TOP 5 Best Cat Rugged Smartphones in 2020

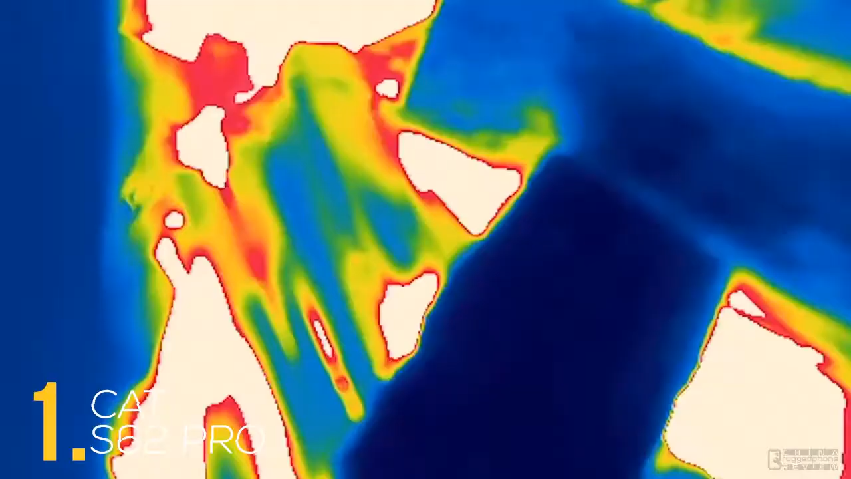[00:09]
Everything on Earth emits or reflects thermal energy.
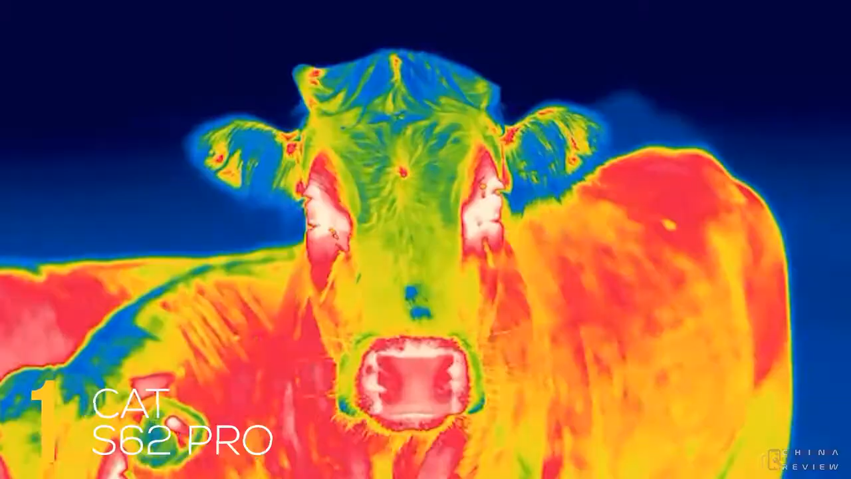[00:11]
The MyFlare app on the S62 Pro captures this energy,
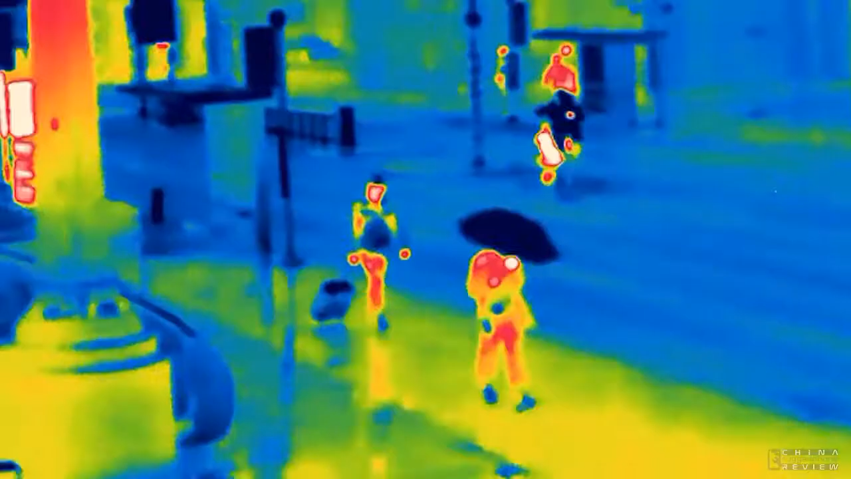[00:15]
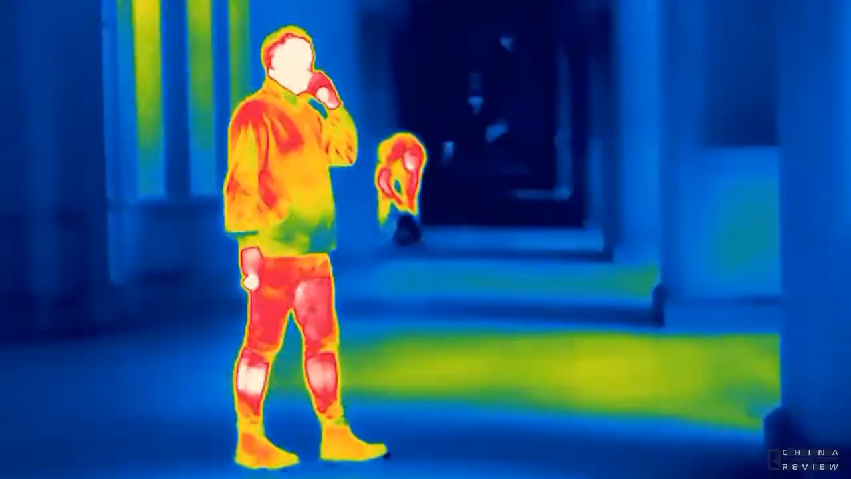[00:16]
instantly visualizing temperatures as different colors.
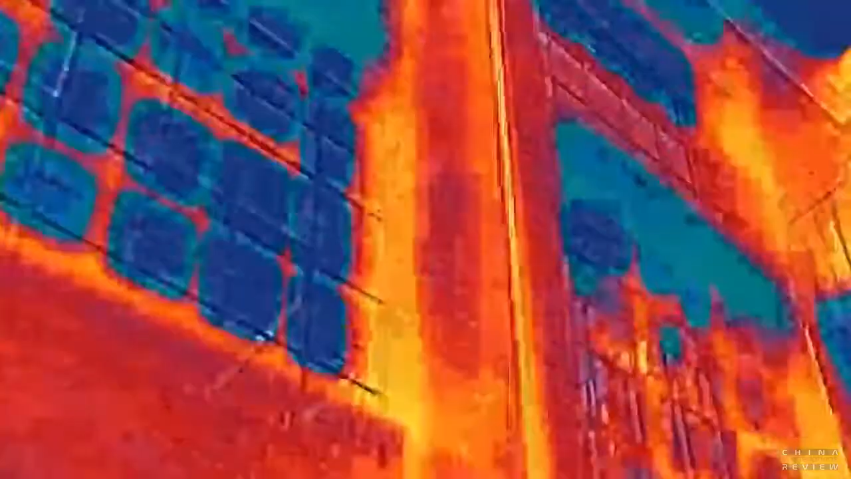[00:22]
This can locate damp, drafts, hot spots, or heat loss, electrical shorts, or blockages.
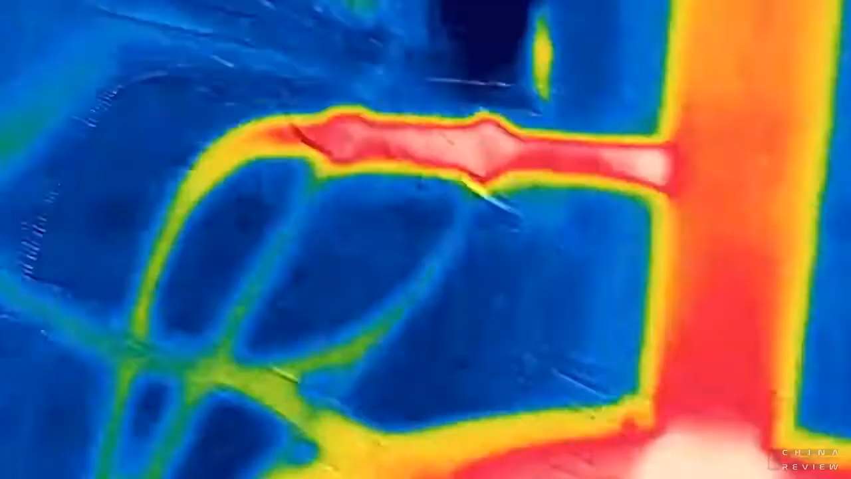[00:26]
Featuring MSX for advanced detail, where a thermal image is overlaid with outline detail from the visible camera to enhance your picture,
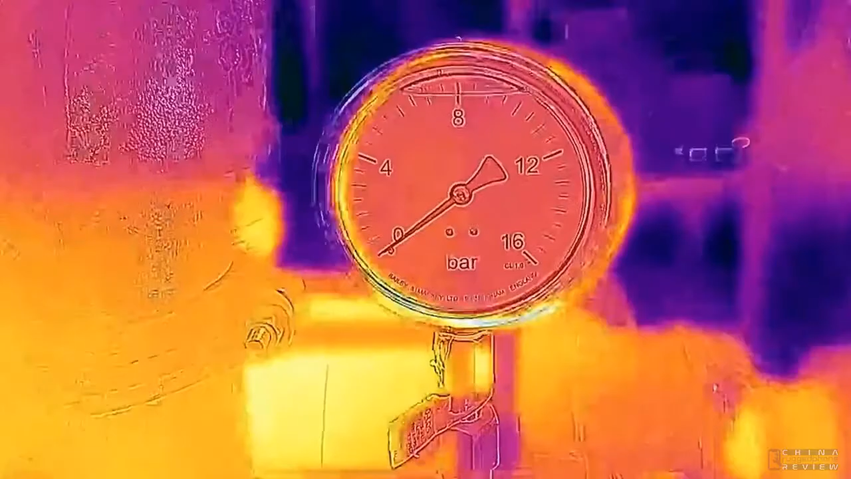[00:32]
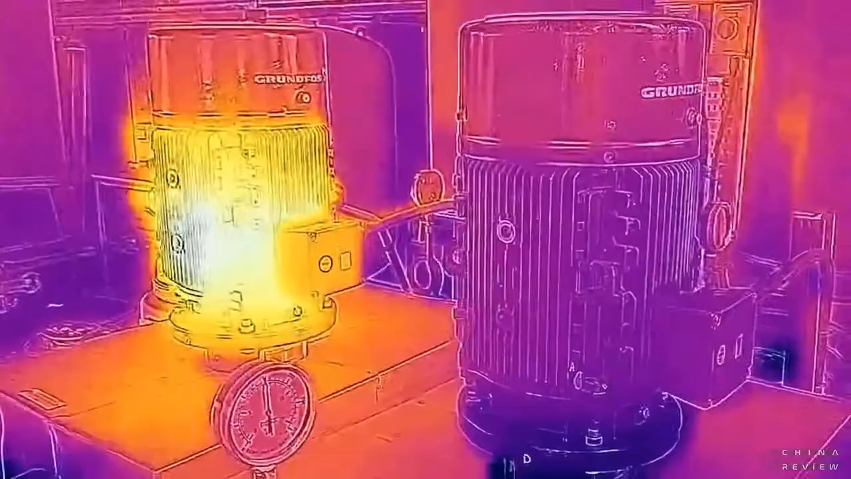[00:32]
giving what's in front of you context.
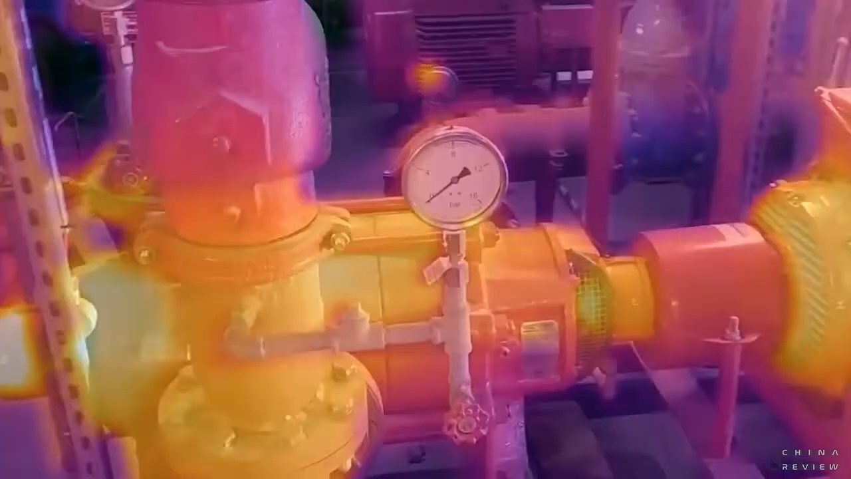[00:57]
show as much or as little of the visual scene as you wish.